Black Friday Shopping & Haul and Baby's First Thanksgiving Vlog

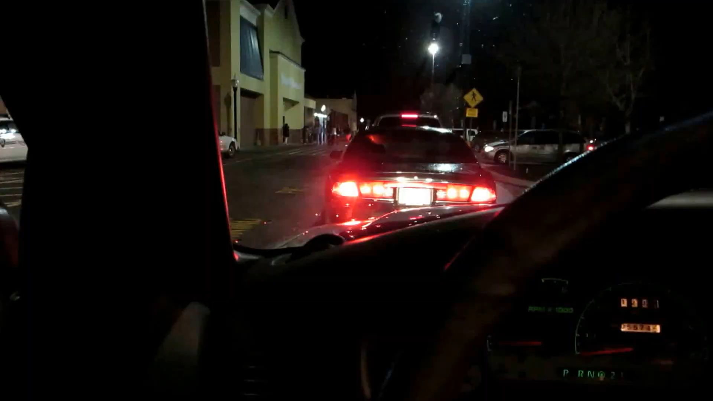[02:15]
Go to battleground. I've got number 1,000,000. Where has anytv? Moreçu. okay so this is the line to go pick up the tv you can either go inside and pick it up or you can drive around the back
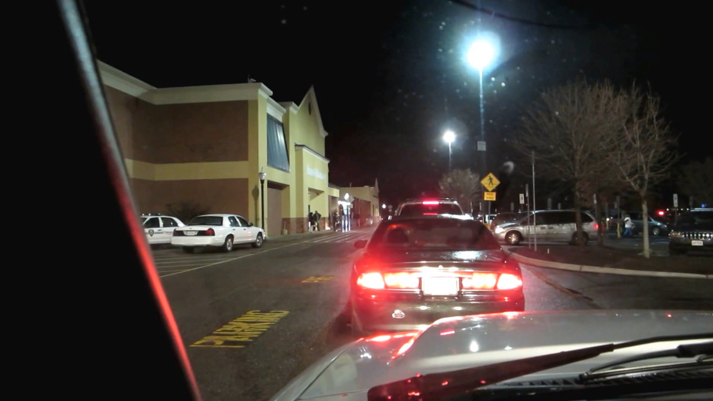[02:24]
this thing goes all the way down to the end of this building and wraps all the way up the side we've been sitting in the same spot for about 20 minutes like we've barely moved like maybe a car length so i